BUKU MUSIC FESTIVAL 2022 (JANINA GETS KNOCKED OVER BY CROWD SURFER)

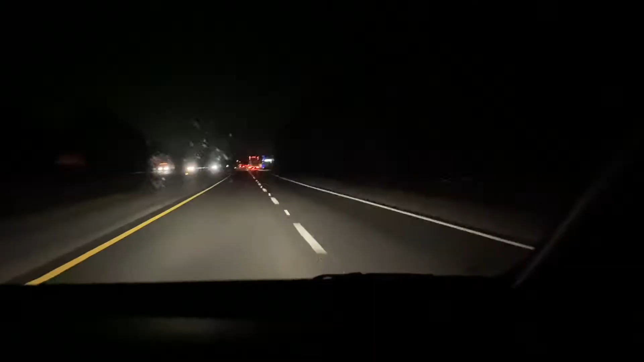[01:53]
I can't even see it. It's so dark. Goodbye, Florida. Alabama. We're so close. How many hours? So dark.
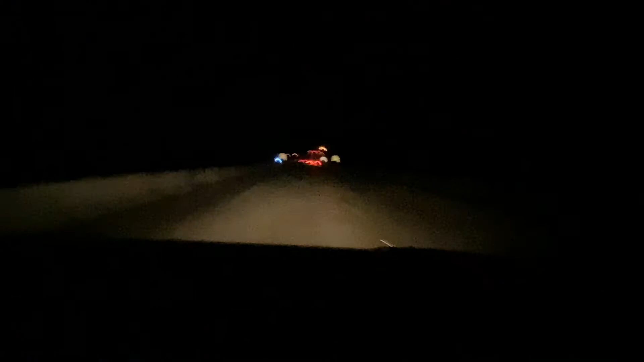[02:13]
2 hours and 37 minutes. 2 hours and 37 minutes.